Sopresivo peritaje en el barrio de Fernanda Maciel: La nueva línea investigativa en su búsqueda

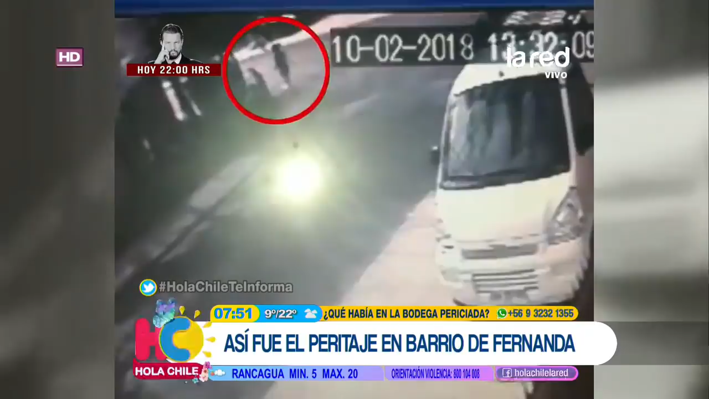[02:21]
en el lugar Donde las cámaras de seguridad le perdieron la pista a la joven extraviada